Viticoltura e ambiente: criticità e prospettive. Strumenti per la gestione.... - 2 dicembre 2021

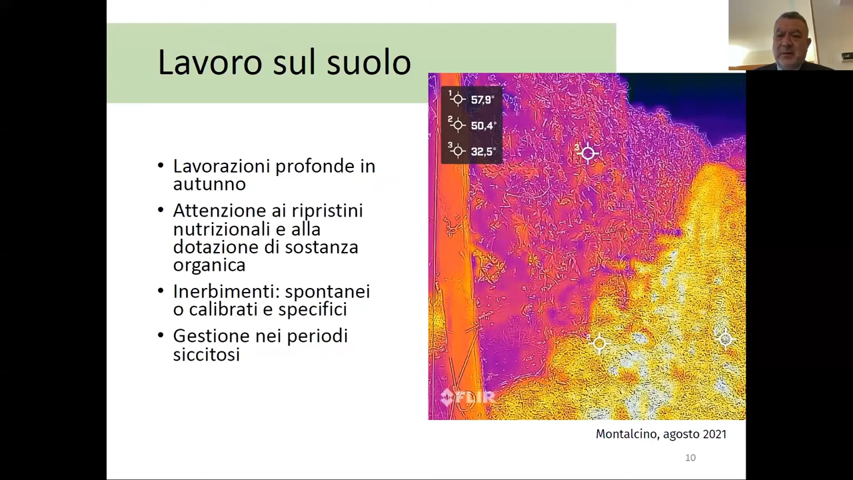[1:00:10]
parete fogliare questa è una parete fogliare trattata con degli idroalizzati proteici di origine vegetale vediamo la temperatura che era a 32 gradi nonostante il terreno fosse oltre 20 gradi di più ok possiamo andare avanti
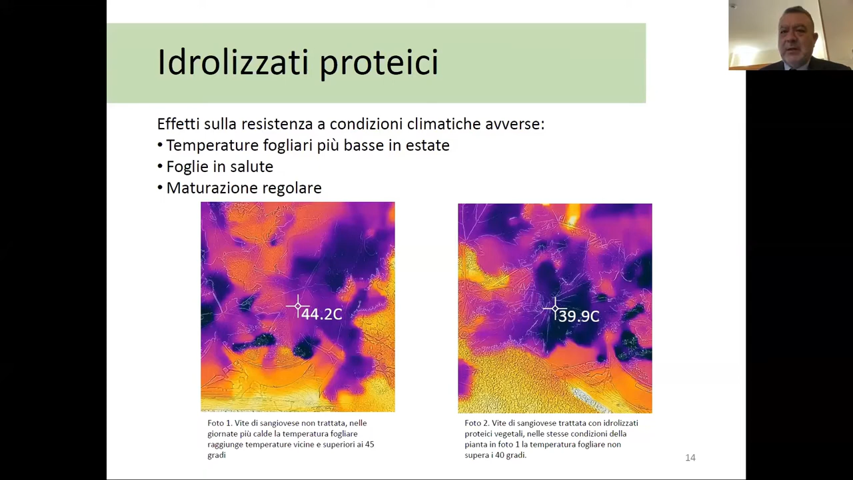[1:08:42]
e lì la pianta a sinistra che la mette la ferma quella a destra invece stava lavorando quindi era in salute e quindi e stava lavorando bene quindi ha portato in fondo le uve a maturazione regolare prego